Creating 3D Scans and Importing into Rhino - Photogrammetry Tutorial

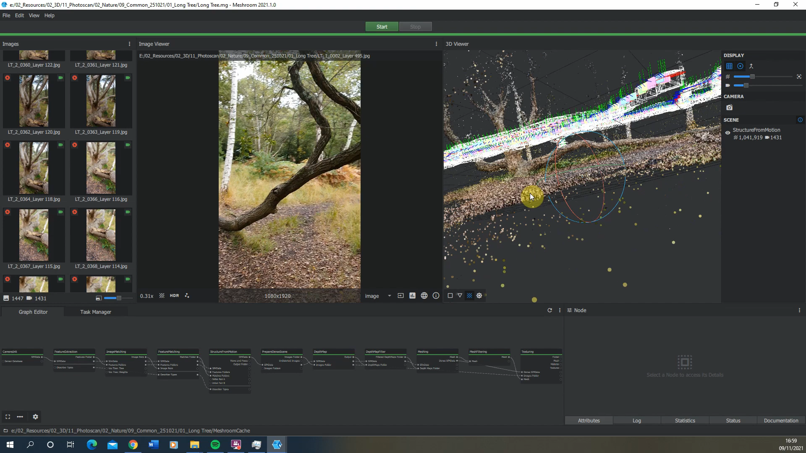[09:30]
rhino to get an actual sense of what the model looks like so what we're going to do is once that's done if we then move over to what's created our mesh room cache and
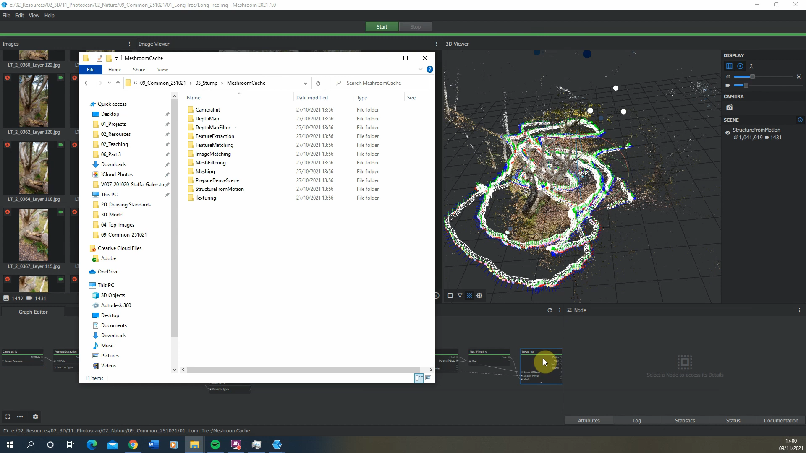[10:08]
saved in texturing which is this folder here so if we open this up you'll see we've got our texture here which is essentially our series of images that have used to create the 3d model and we also have our mesh file which is this textured mesh file here which is our 3d object which we can use to import into rhino so what we're going to do is we're going to open up rhino and we're going to import our textured mesh in
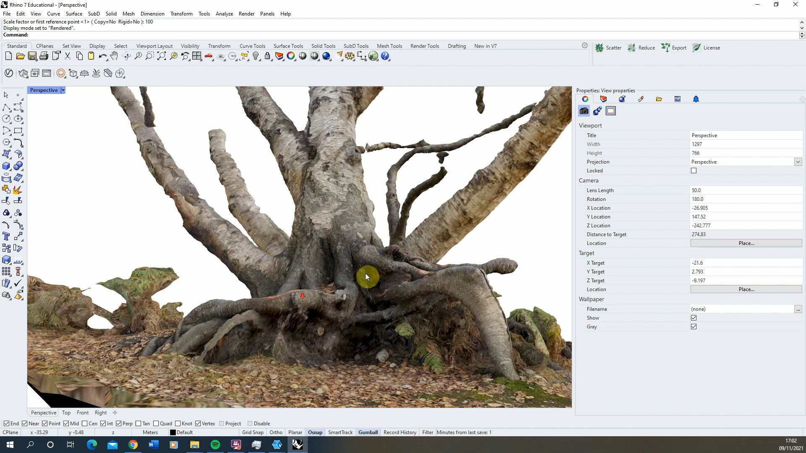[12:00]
because i was able to really get around the sort of bottom of the roots here you can see that that's coming quite well this part not so much i think there was a sort of small branch in the way so you'll see the limitations of it as some parts are kind of brought in better than others and we've
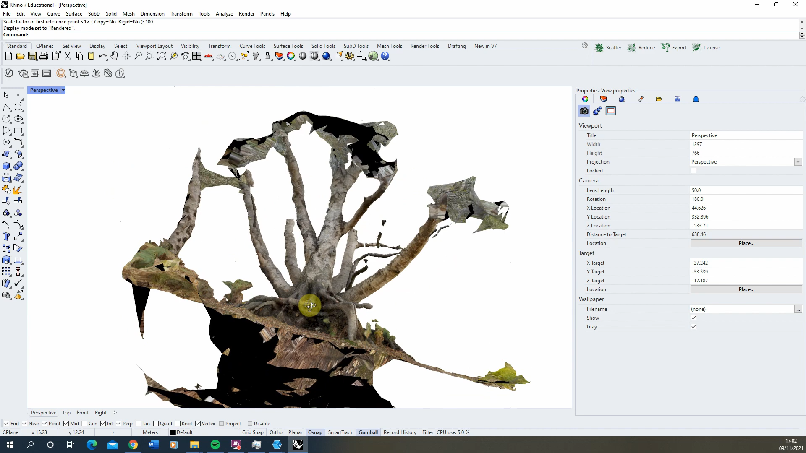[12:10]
got some extra bits of mesh around the model as well we'll finish by just tidying up some of these additional faces around the model and to do this i'm going to select my whole model
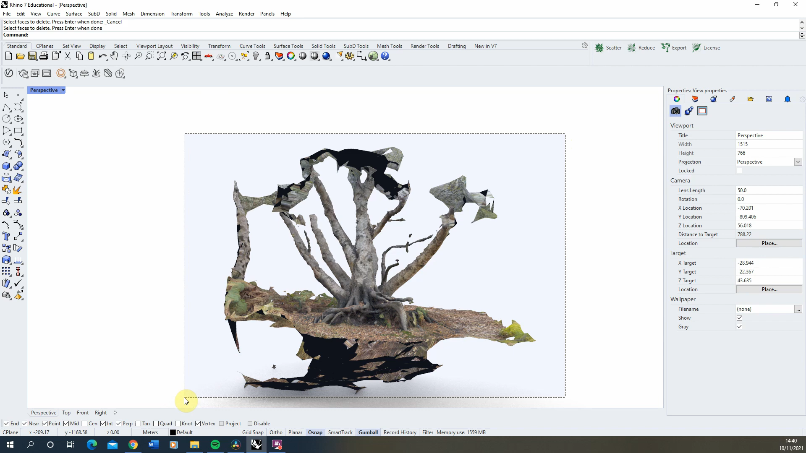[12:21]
here open up the mesh tools option on the side we'll just open this panel out
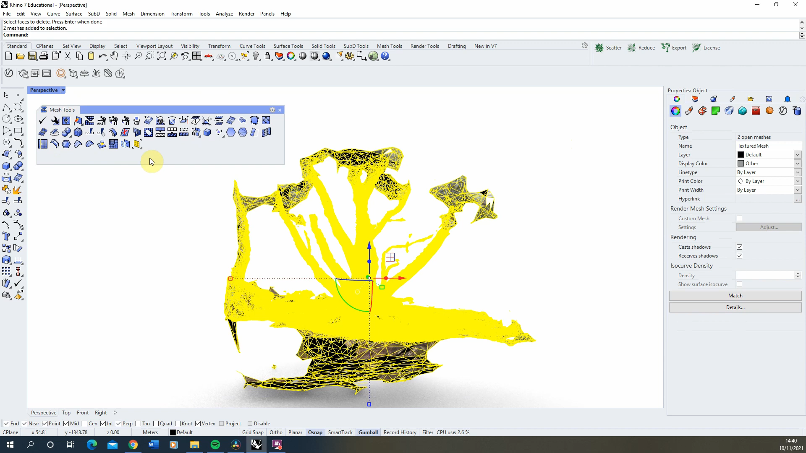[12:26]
a bit larger and we'll click on the delete faces tool here what this allows us to do is we can then just go around and select the faces we'd like to delete
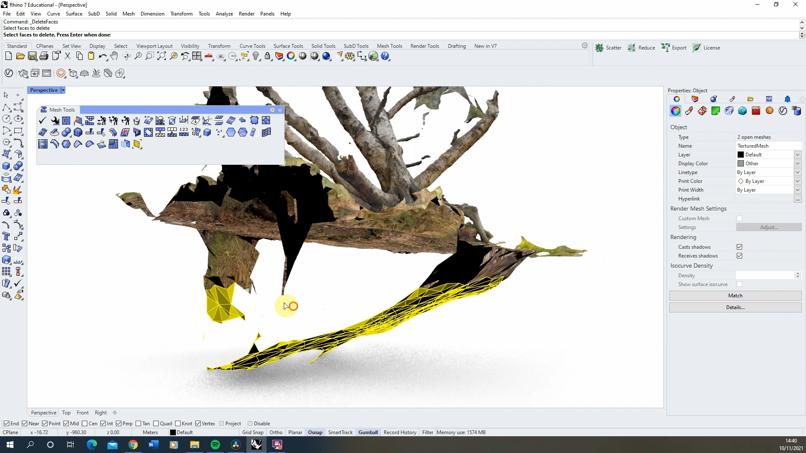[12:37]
and i'm just picking up on the kind of main faces that are
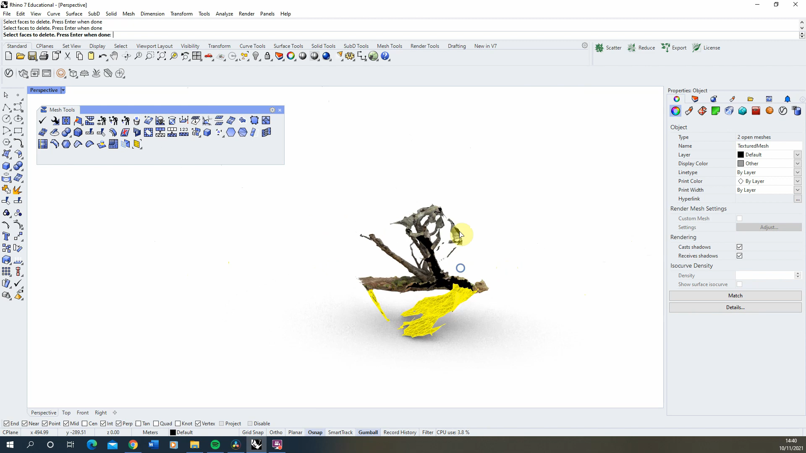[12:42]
extra in the model that i don't need as part of my main mesh so when i start to work with this
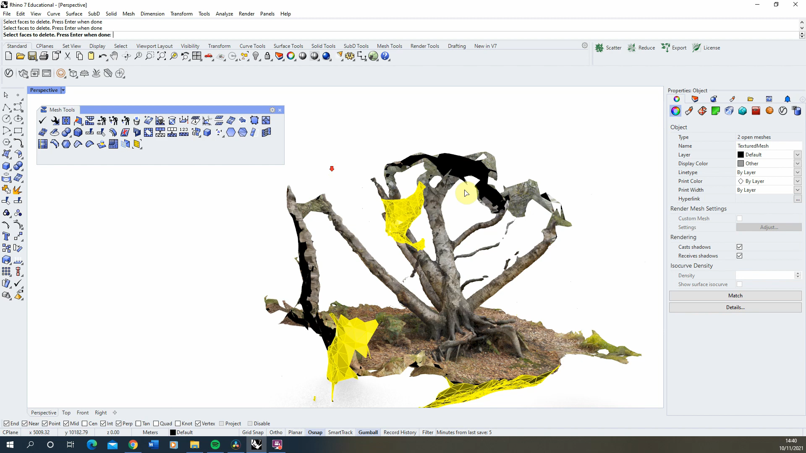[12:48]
mesh we don't have these additional sort of weird glitchy areas on the edge of the mesh model
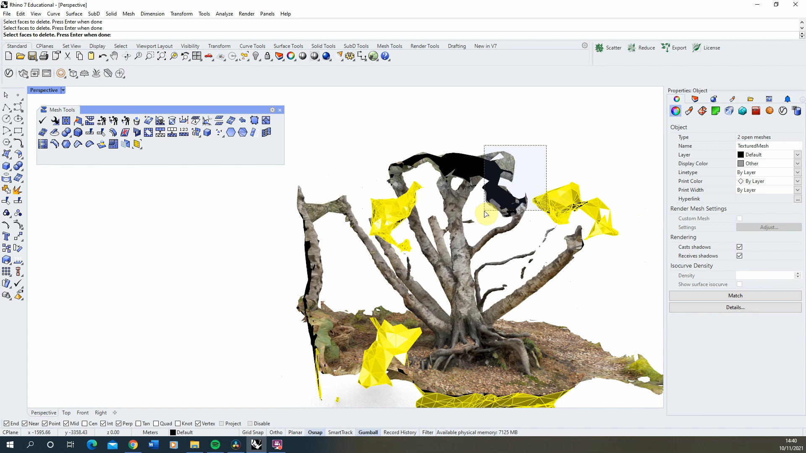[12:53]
once you've selected all those faces you can then hit enter and that will then delete them from the model like so so now we have a slightly tidier mesh and we can always go into
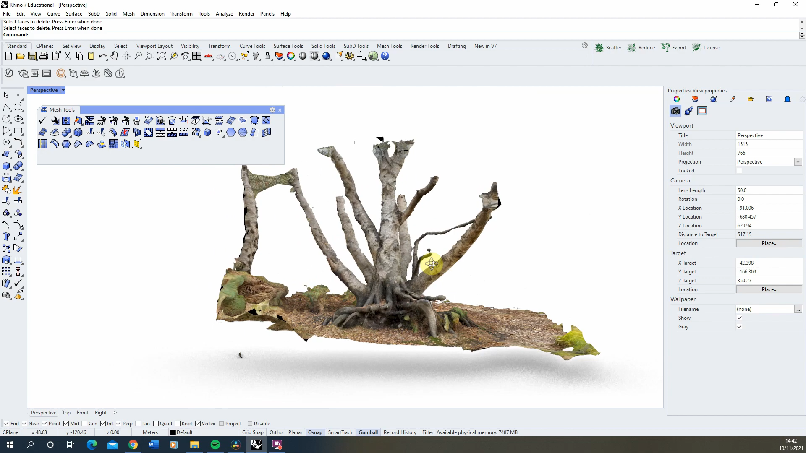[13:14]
detail and tidy up any last bits and that is essentially the process of taking photographs of a model turning it into a 3d reconstruction and then importing that reconstruction
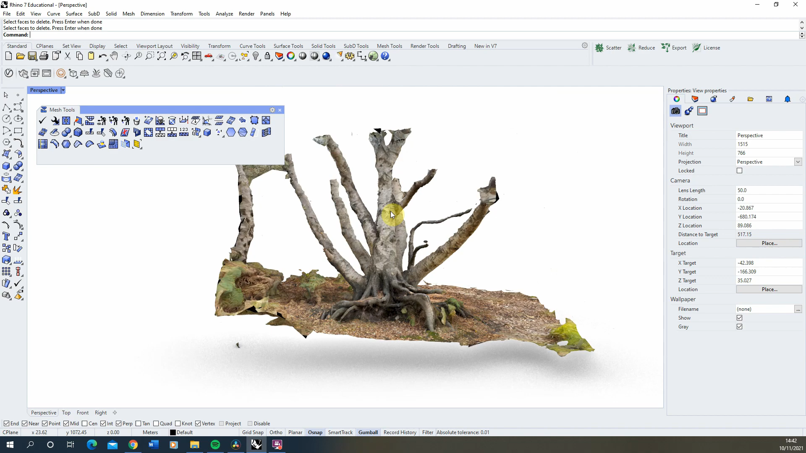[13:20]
into rhino in the next video we'll be going through some potential applications with such models and how you might begin to